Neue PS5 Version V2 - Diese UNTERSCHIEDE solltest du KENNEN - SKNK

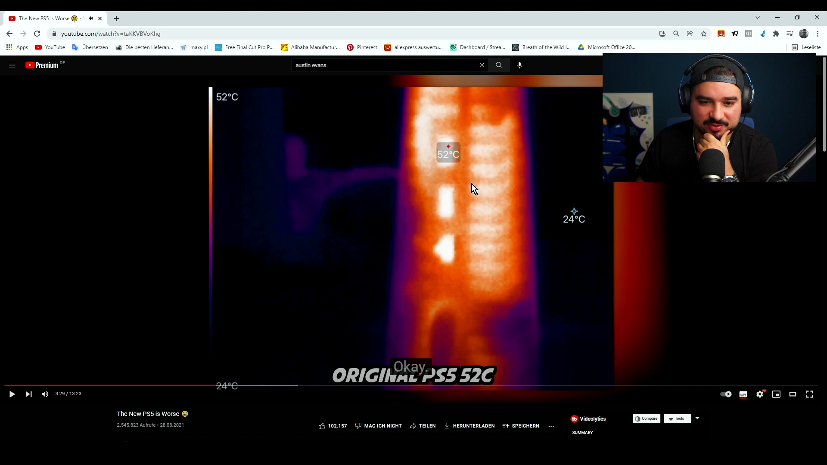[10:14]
On screen: scale top 52°C, scale bottom 24°C
Also hier ist jetzt auch interessant, er misst jetzt hier, dass die PlayStation, die alte PlayStation 5 52 Grad hat hinten. So now, let's take a look at the new one and see where we're at here. 55, 56.
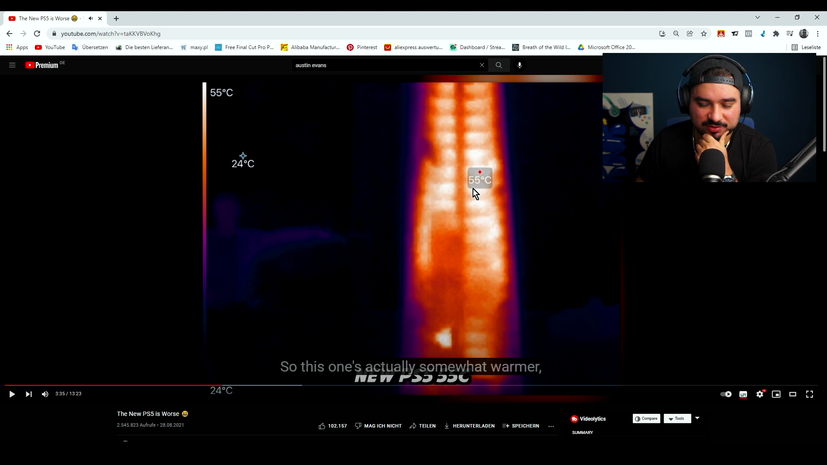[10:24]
On screen: scale top 55°C, scale bottom 24°C
So und die neue hat jetzt 55, 56, also das heißt 3 bis 4 Grad, Digga. This one's actually ist die neue wärmer. Bro.
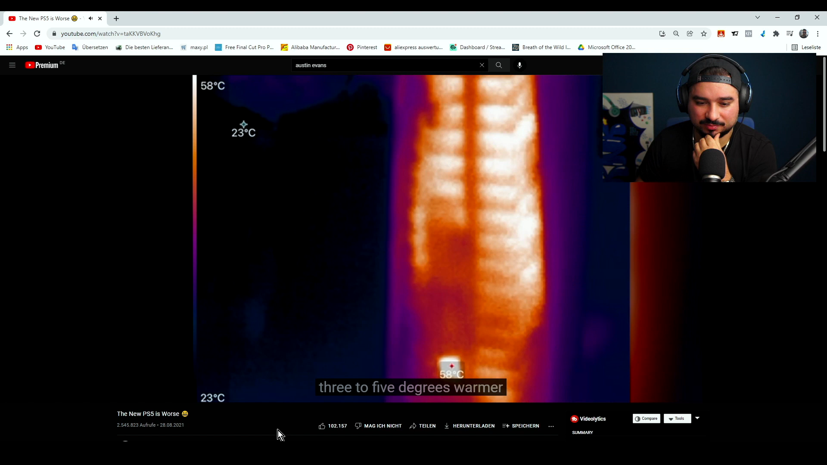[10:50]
On screen: scale top 58°C, scale bottom 23°C
Than the old one. Celsius. Yeah, yeah, so in Fahrenheit that's seltsamerweise läuft die neue PS5 ein bisschen wärmer.